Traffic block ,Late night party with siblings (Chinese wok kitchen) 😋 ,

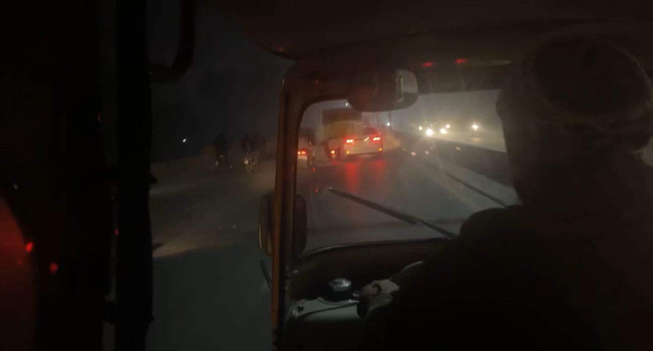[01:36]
फॉग का ये हाल है, ब्लर ब्लर होने लग गया है साइड्स पे, सब दूर दूर से ट्रीज नज़र आ रहे हैं, बिल्डिंग्स भी दूर दूर ही नज़र।